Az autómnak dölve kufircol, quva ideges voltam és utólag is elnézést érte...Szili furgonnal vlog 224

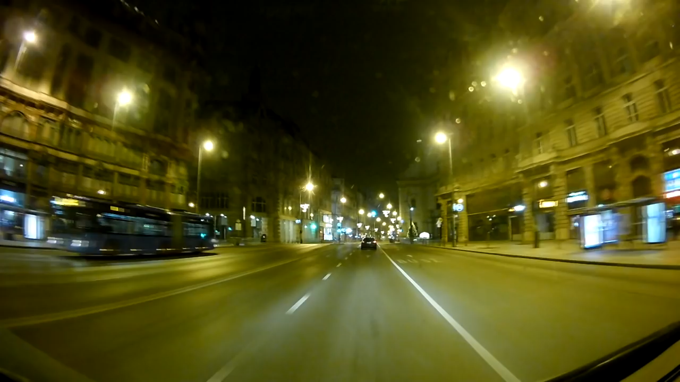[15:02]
Ez itt Nagy Budapest, fővárosunk. Arra vagyok kíváncsi, hogy mennyien vannak az utcán, így a kiállási tilalomnál.
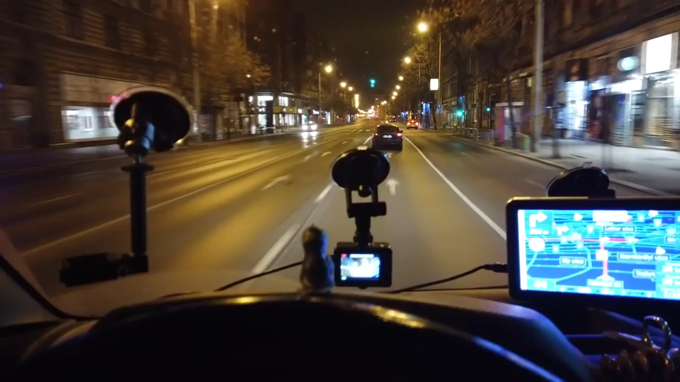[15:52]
Szégyen ez a Budapesten, Rákóczi út, a fővárosunk is szétesik az autó alatt, olyan rossz az útminőség. Na, de hát azt akarom mutatni, hogy sehol egyetlen embert nem lehet látni, aki sétálgatna. hogy ott van egy ember, ott áldogál.
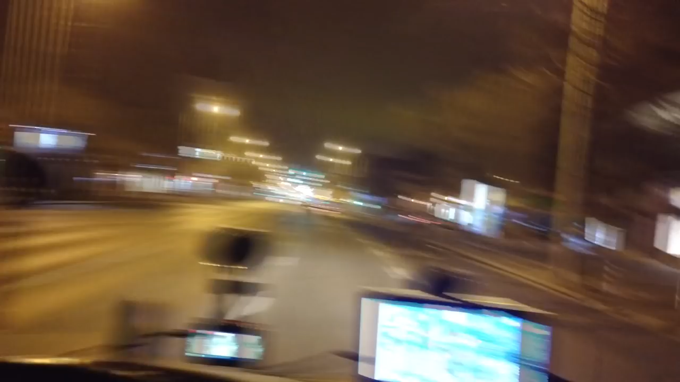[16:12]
Hát az mit csinált ott? Úgyhogy következik a Blaha Lujza tér. Mindjárt, itt van a Rókus kórház, itt születtek a gyermekeim. És ez itt a Blaha Lujza tér. 300 méter. Szuper budapesti busz. Busz megállóban nincs senki. Tök üres. Hopp. Zöld a lámpa.
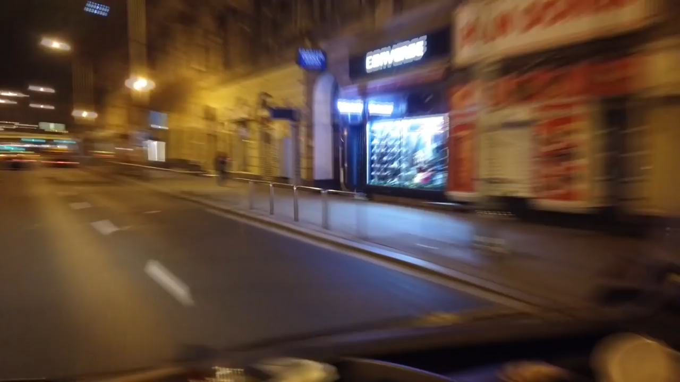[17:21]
Szevasz, te mit csinálsz? Enyhén balra. Az mit jelent? Mondja, itt is egy emberke áll a busz megállóba, mozgban.
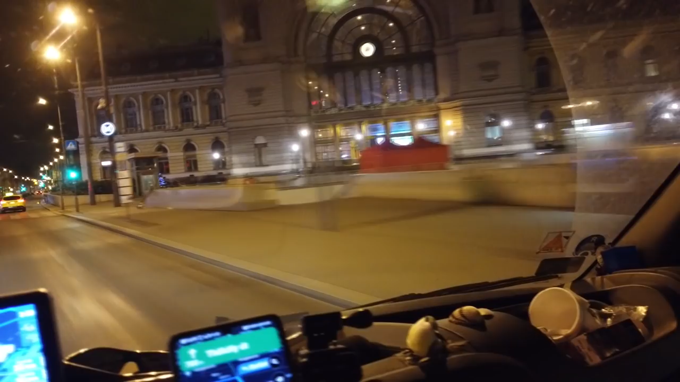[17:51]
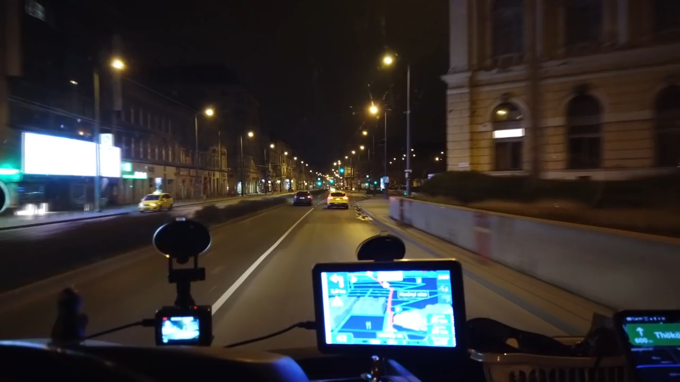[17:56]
Hát ez teljesen meghalt a város. Gyakorlatilag itt a főváros közepén semmi élet nincsen, így most éjfél után fél órával, tehát fél egy van. Nagyon durva a helyzet és a látvány.